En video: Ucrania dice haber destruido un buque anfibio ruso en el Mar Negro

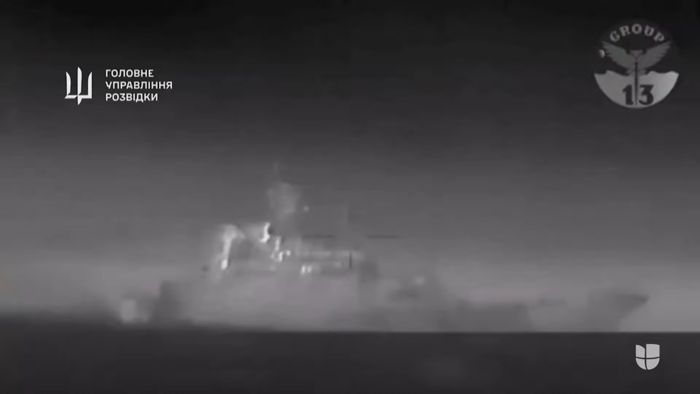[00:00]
Ucrania asegura haber hundido otro buque de guerra ruso en el Mar Negro en un ataque con drones.
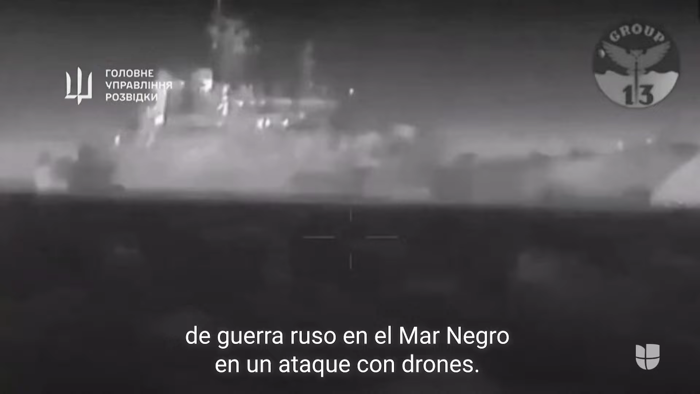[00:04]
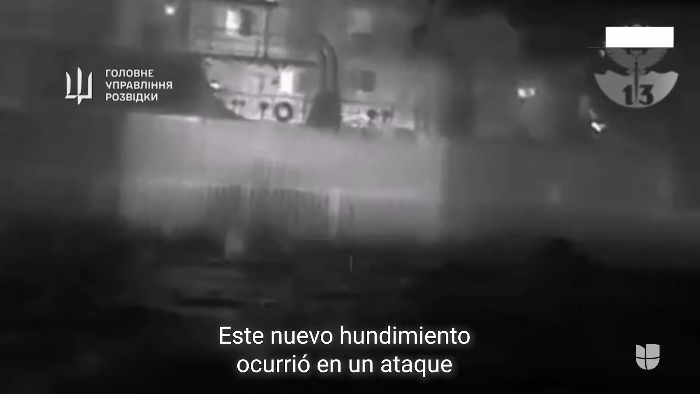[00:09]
Este nuevo hundimiento ocurrió en un ataque con drones marinos frente a la costa de Crimea este miércoles.